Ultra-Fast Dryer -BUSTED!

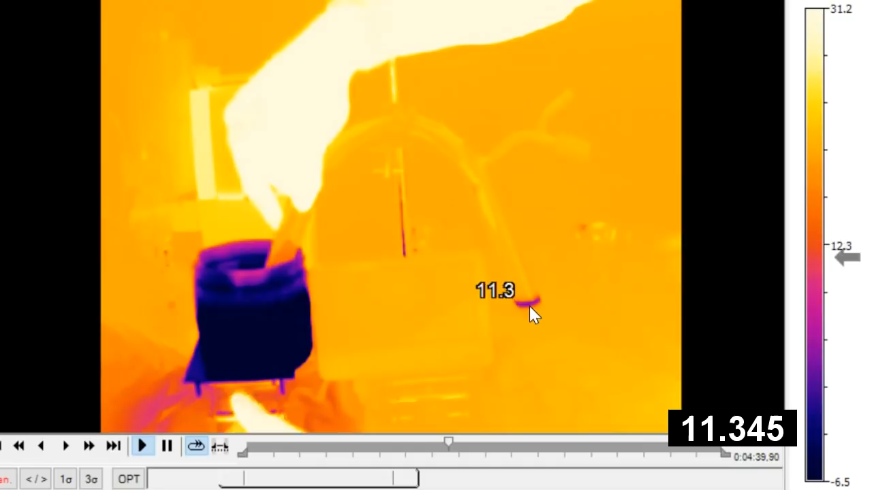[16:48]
Oh, an instant boiling on this side. Now, oh, and I can see it icing up already. Jeez, this is fast. Yeah, okay, that's the... And in fact, it is. It's ice already on the top. That's unbelievable. That's unbelievable.
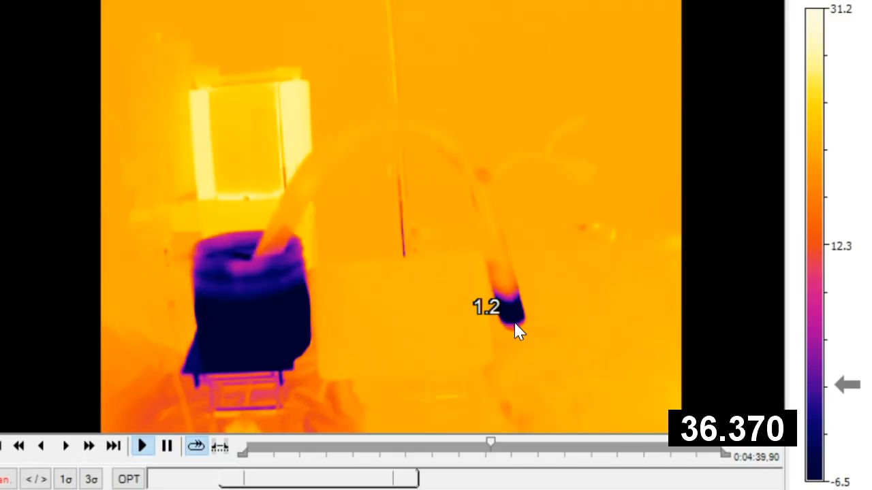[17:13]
And I think that's the rest of it. Is that the rest of it freezing? It is. It's frozen. I can see it freezing. I can hear it cracking.
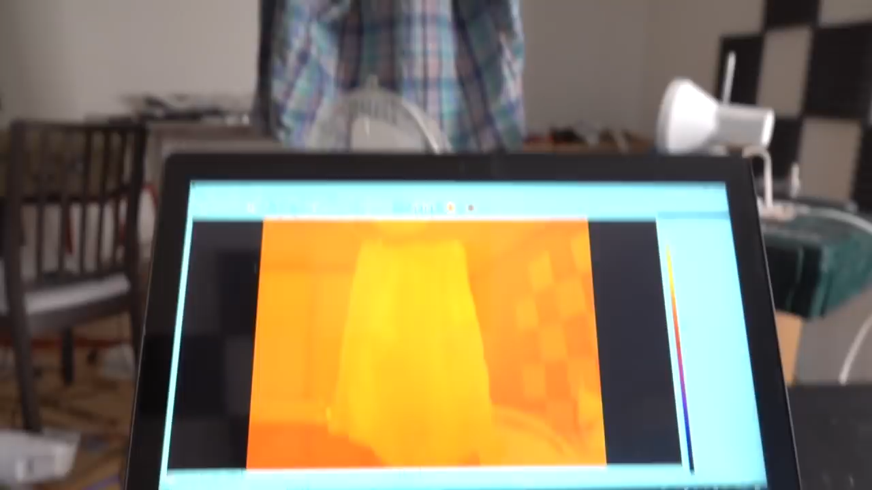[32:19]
And the nice thing is the thermal camera is you can get any pixel you want,
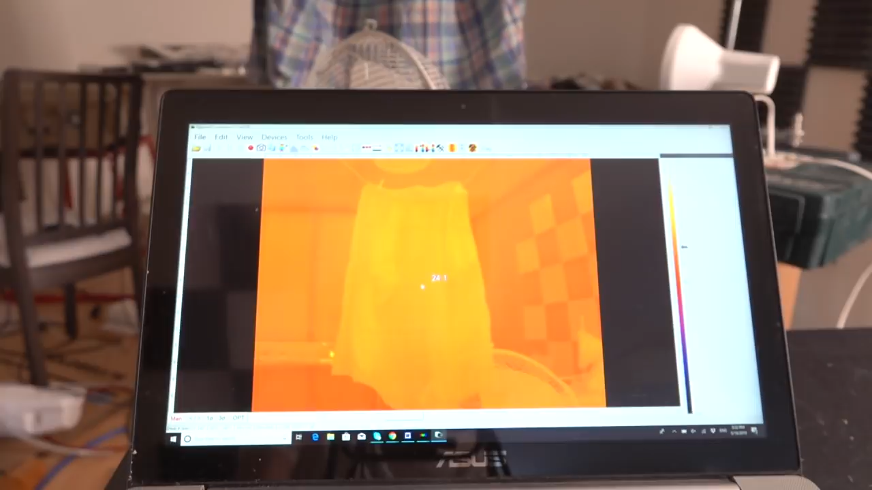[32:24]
you get a temperature off it, which is quite nice, but also very expensive. A cheaper version is this guy, who essentially fulfills the role of one pixel on that.
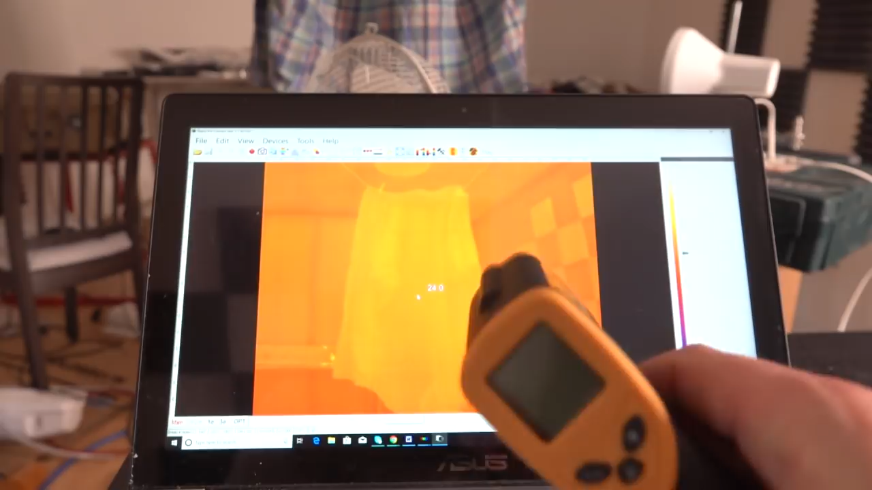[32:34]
So it's an infrared thermometer, and
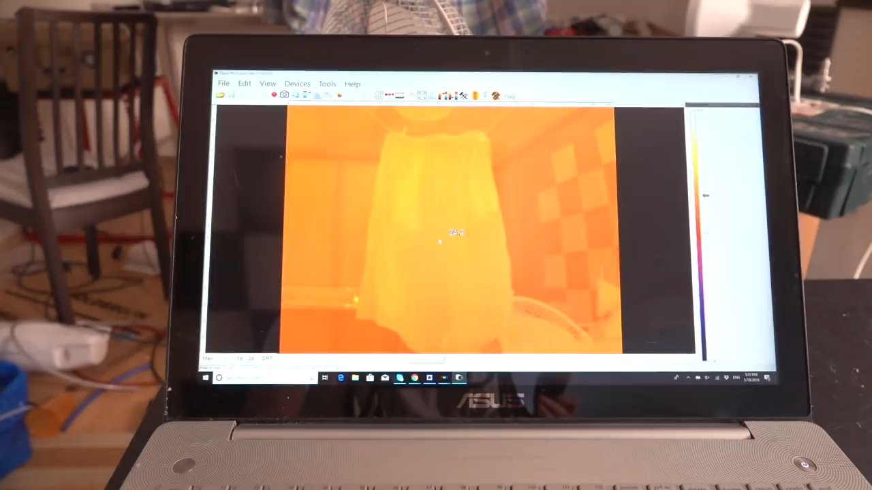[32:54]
Or if I come off to the side up here, it's about a degree or so cooler. So if we come up here,
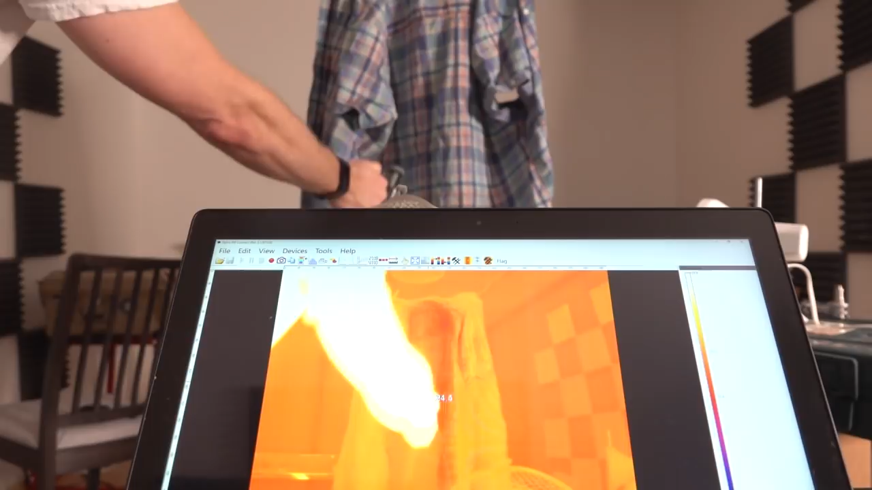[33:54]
And you will see that the temperature drops degrees very quickly. And if I put a fan on that, it'll get even better.
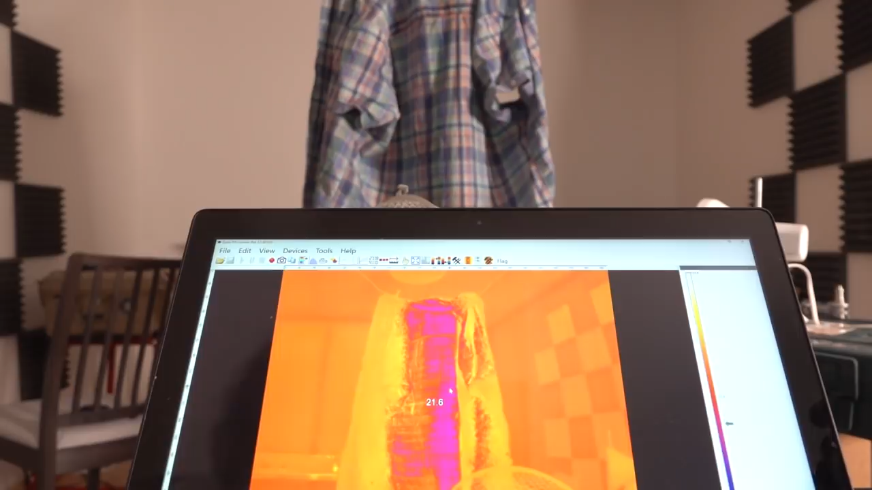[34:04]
So let's give a bit of a blow with a fan.
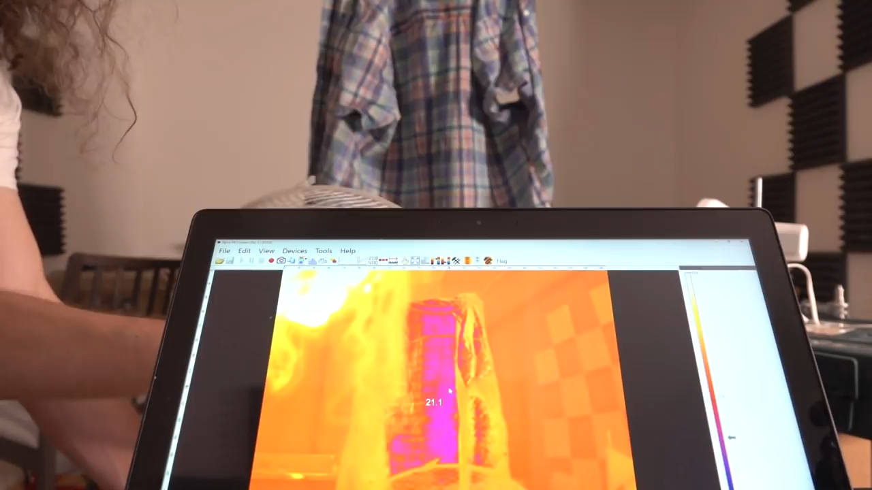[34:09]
That should do it.
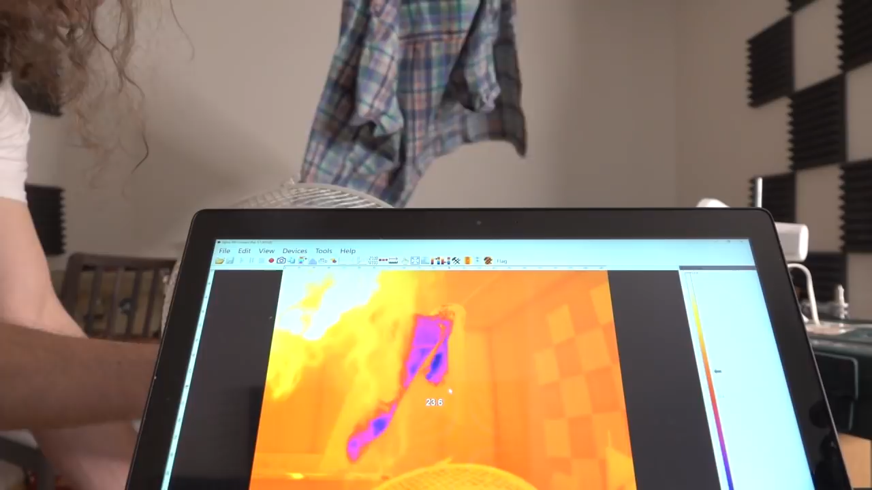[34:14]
And now look at the temperature. What, we're down to